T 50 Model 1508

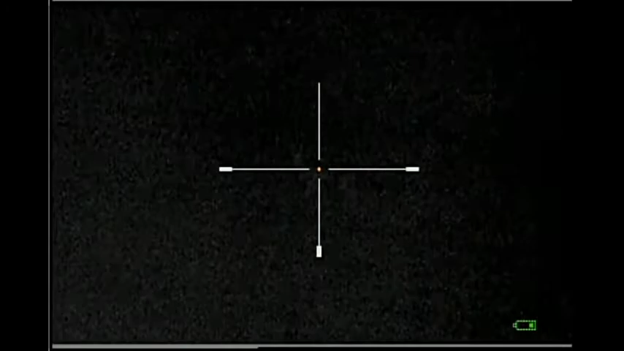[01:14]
100 yards is very easy to do. 850 nanometer. This light is a 3 mode, so I have it on high setting, but you can go to a lower setting or a medium or the high. And as you can see, this would be an easy kill on this coyote. This was a 33 pound male, to give you an idea of size.
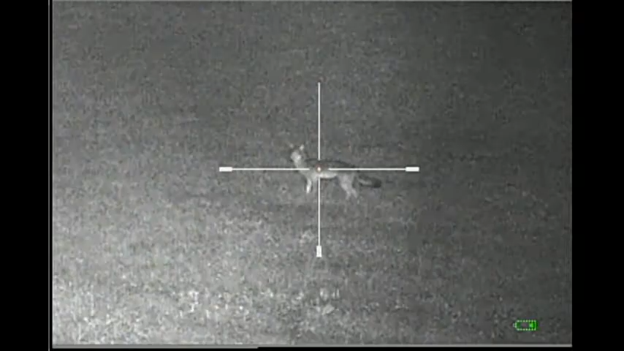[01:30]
So at least at 100 yards, this light worked pretty good. And I'm holding this light.
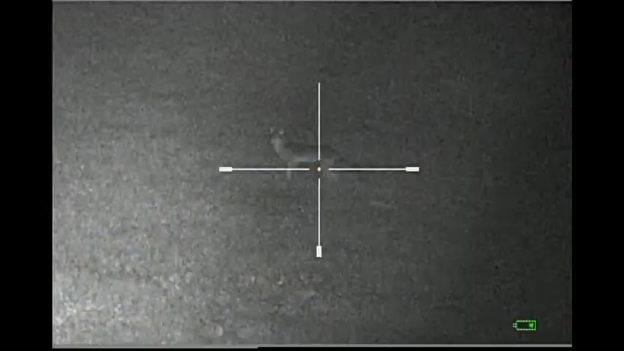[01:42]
I don't have it mounted to the rifle, but you can see right here what this coyote looks like at 100 yards.